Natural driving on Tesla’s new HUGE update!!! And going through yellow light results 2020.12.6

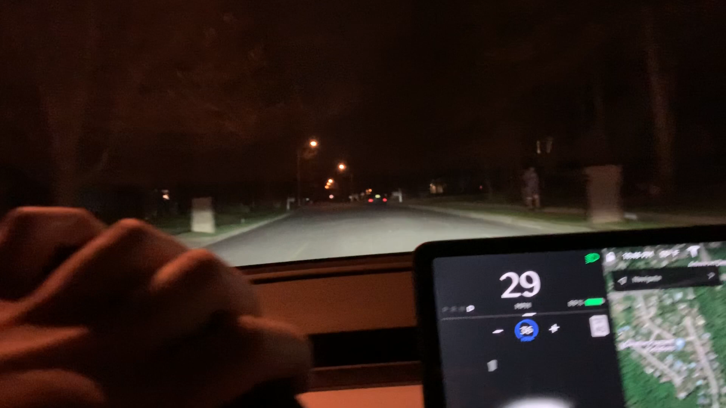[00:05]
stop at red light and stop sign update.
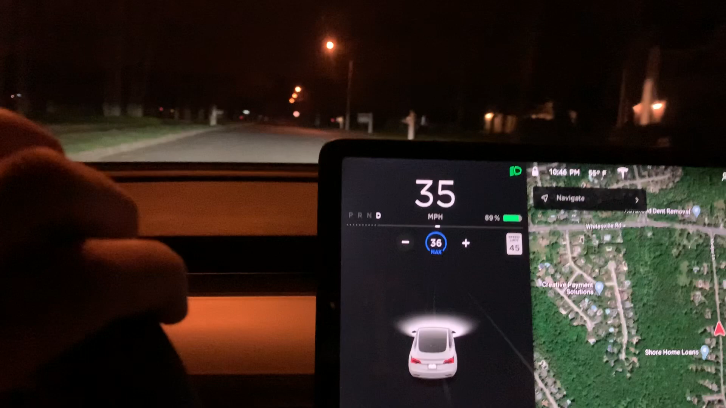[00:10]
And we are driving here on autopilot, not navigating autopilot, and it says here stopping for traffic control on 400 feet.
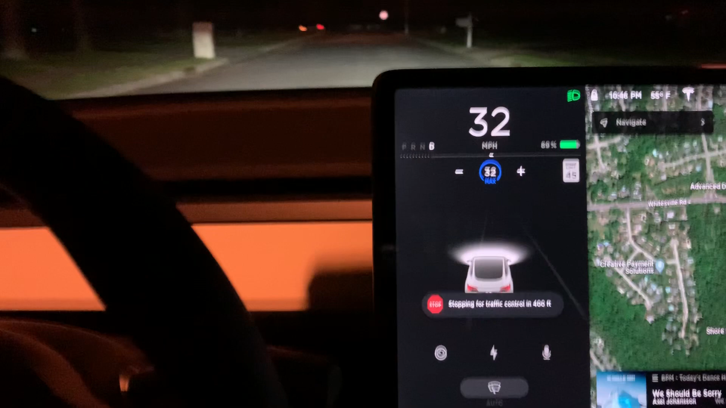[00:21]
So I'm not doing anything. And it is stopping. Oh my God, it actually stopped.
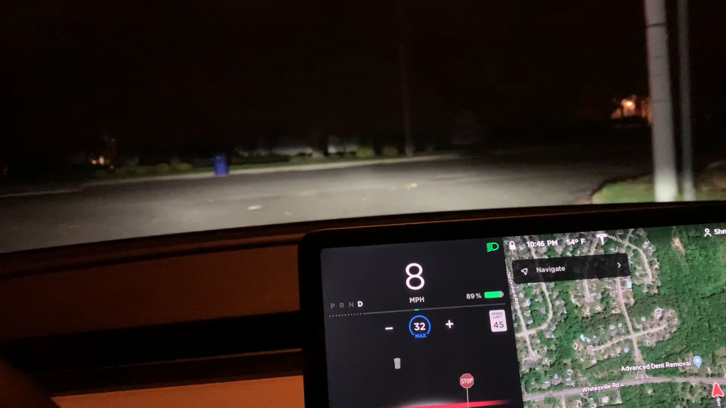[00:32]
Now once it stops, use Excel. Now you have to use the press down of there for it to go.
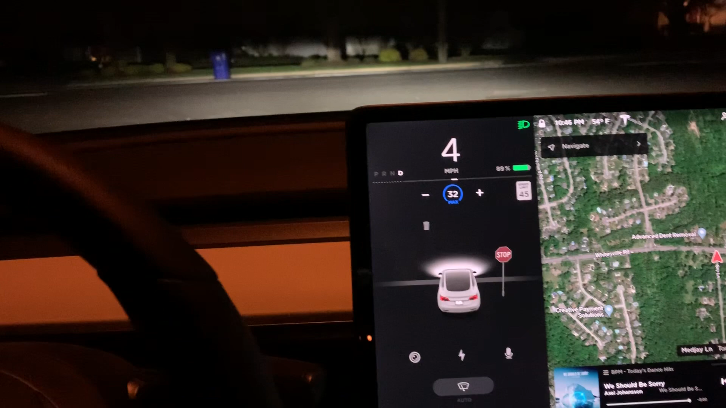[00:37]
Okay, all right. It's not going to turn for you.
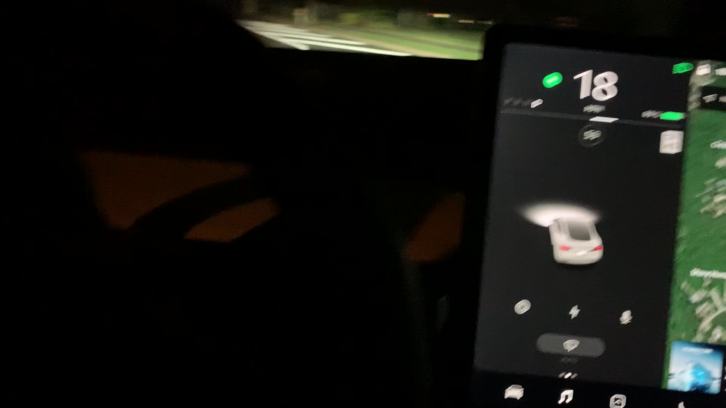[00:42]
There we go. Let's see what it does now.
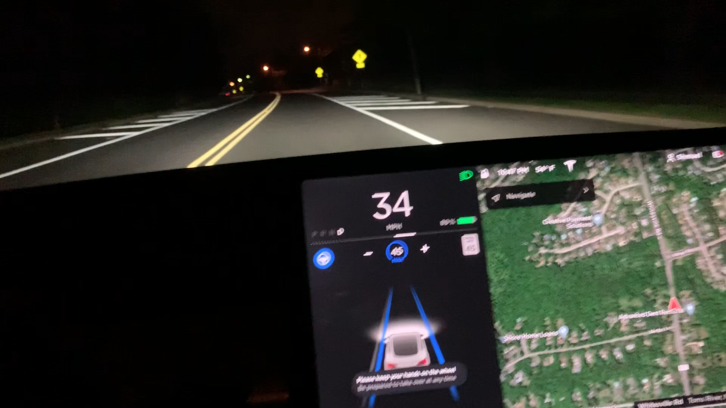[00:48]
So it only lets you go max the speed limit.
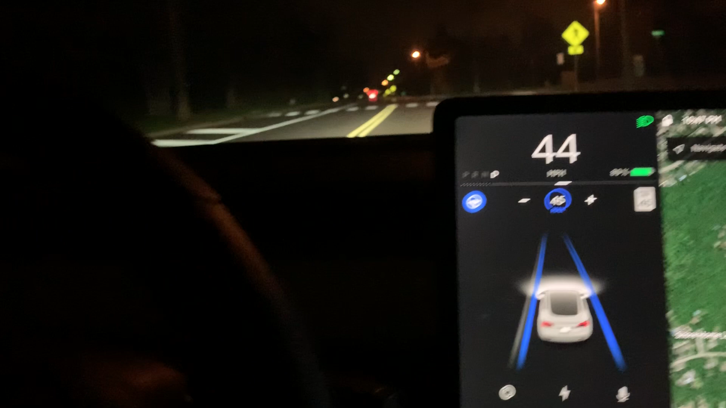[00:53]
So it's not going to go more than the speed limit, which may be annoying. But let's see what happens now as we're coming up to a light. Now it will stop for a green light as well. Start slowing down at least. And you have to hit the gear stock or press the accelerator a little bit for it to continue.
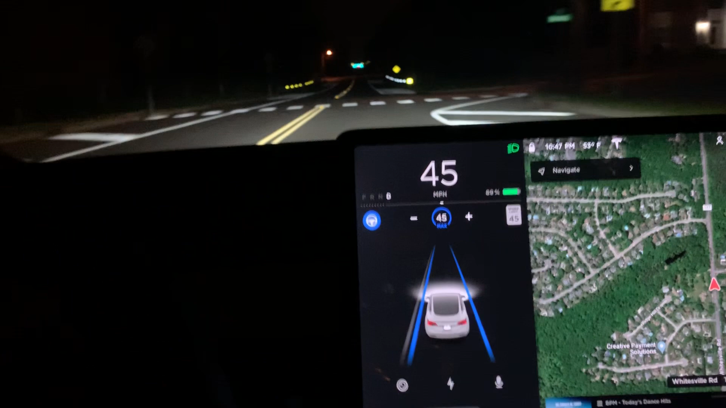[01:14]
So here we go. It's driving. Let's see how this goes.
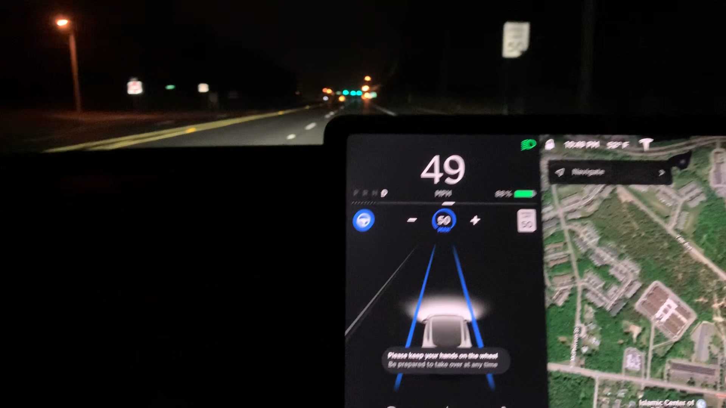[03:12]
So here's a green light coming up. I click that. So it's, you know, it's not going to stop for that one. I said it's fine.
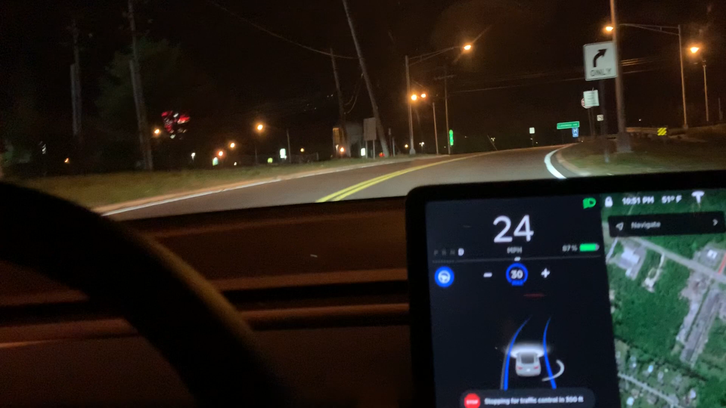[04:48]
Stopping for track controlling. 200 feet. 100. Nice.
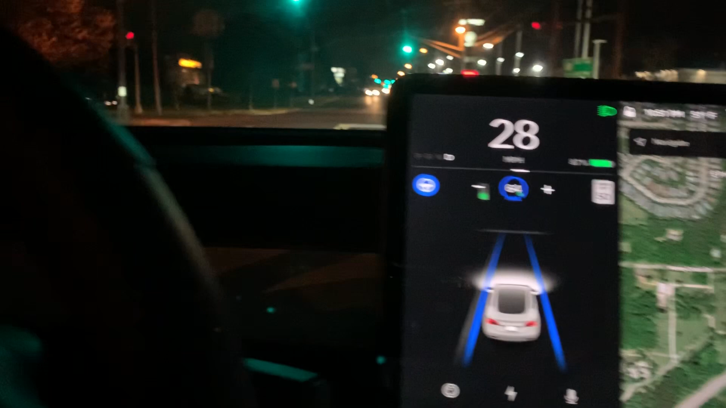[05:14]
It seems like it's allowing it to go even faster.